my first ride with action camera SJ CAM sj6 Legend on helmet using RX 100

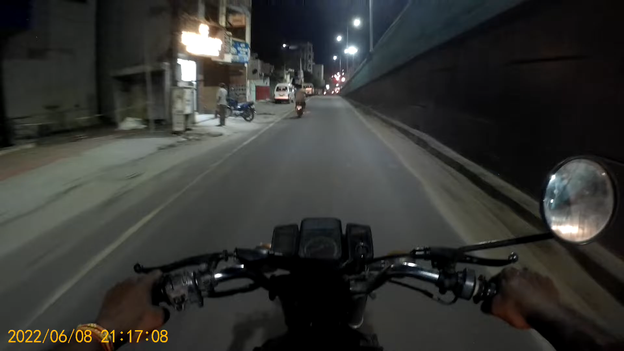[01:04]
towards Tendari, now I am in Tendari Road, just crossing the bridge and I am near TMCH Hospital.
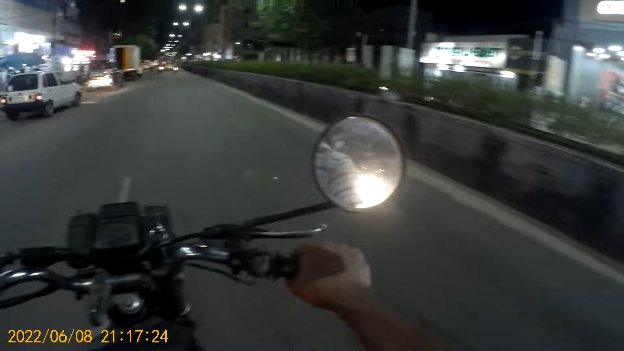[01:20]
On the right side we can see Rajvon, Karpakos, again we can see that sending multispecial to hospital, left side is Karmath, and left side is KMCH. And this is GMC's IPD of two hospitals. GMC is ahead, Johnson's Hill.